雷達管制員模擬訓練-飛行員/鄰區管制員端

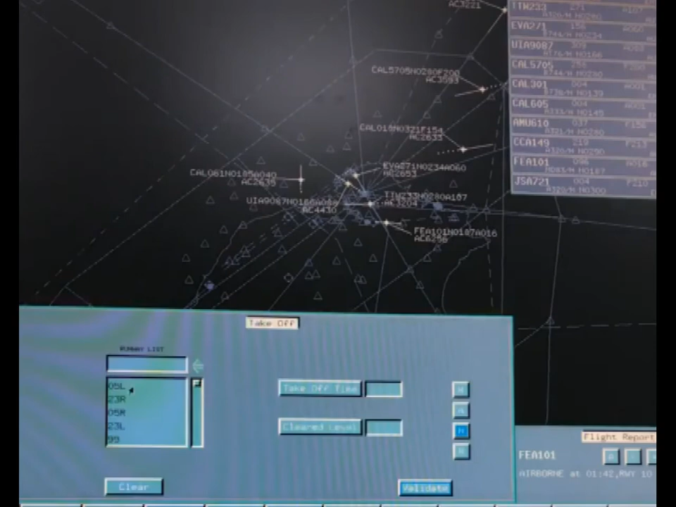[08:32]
，Roger contact Taipei control 125.5 Dynasty 01A good day。Speed 220 knots, same mark as 610. Approach 越南929动五左起飞4344. Approach 15101 airborne. Taipei QNH 1014 climb maintain 11000 57101.